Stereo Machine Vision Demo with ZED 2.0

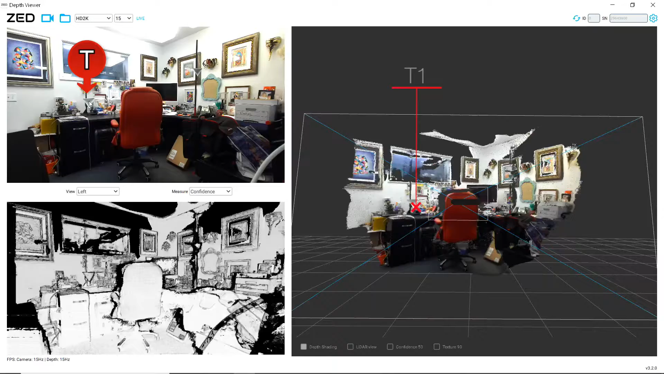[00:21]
So what we're looking at here is an office scene. We do have two corner reflectors or radar reflectors or trihedrals, whatever you want to call them. We've got one sitting here, one sitting over here. We've got a 3D view of
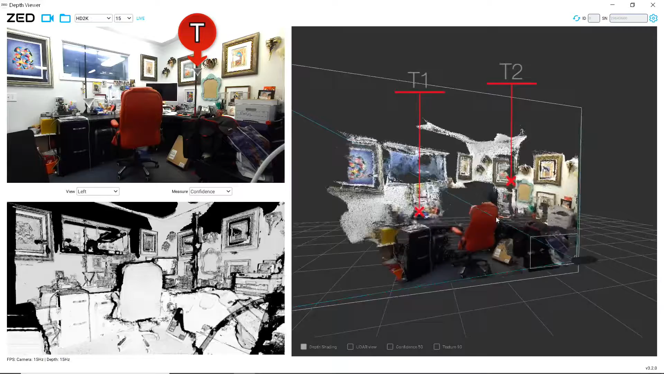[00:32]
the office space from this camera, and I want to just demonstrate the measurement mode. And so I'm just going to point into the center of this trihedral, and you can see a laser line has been drawn, and it says here we have a distance of 2.63 meters. And I took my laser measurement device, and let's see,
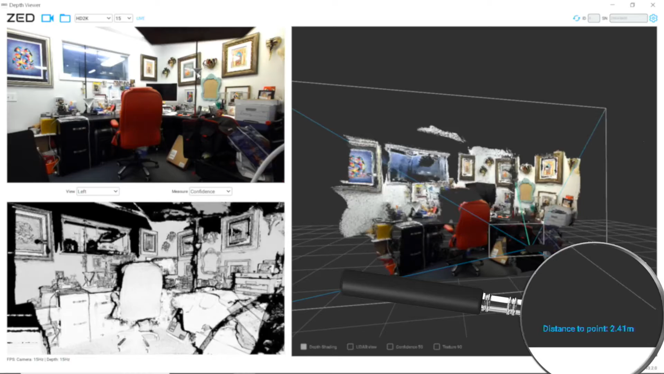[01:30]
And we'll make another measurement here. And 235, exactly. So pretty amazing that this stereo camera system can accurately measure distance, and that is the technology or similar technology to what
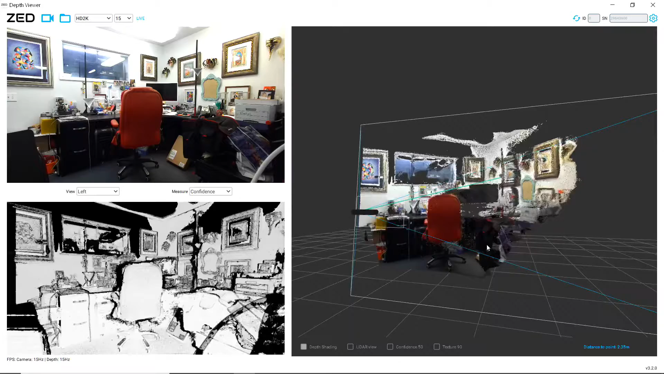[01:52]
some of the manufacturers that don't use a radar sensor for adaptive cruise control and rely on the two stereo cameras, such as Subarus.